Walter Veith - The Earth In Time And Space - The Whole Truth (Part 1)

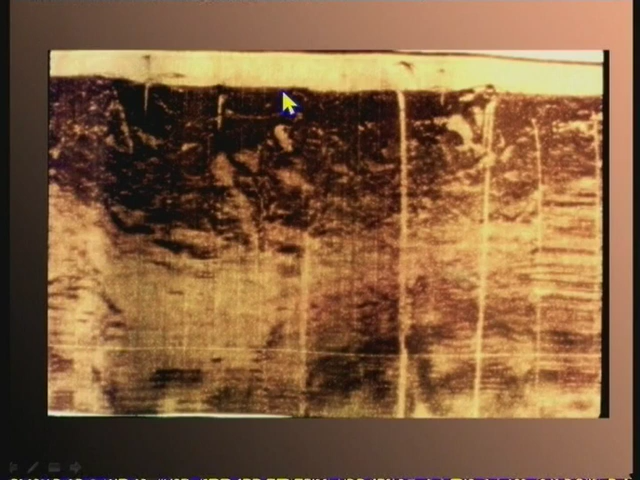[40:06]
And in one little lake, Spirit Lake, they found up to 19,000 upright trees floating in that particular area.